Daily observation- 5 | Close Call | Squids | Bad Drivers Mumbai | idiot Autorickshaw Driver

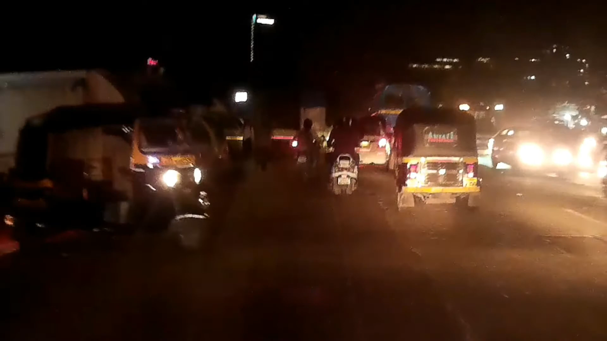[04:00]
नमूने यार, एक तो विदाउट हेलमेट और उसका हाँ बोलू अभी। अरे यार, अंकल लोग भी ना ऐसे बीच में खड़े हो जाते हैं ना।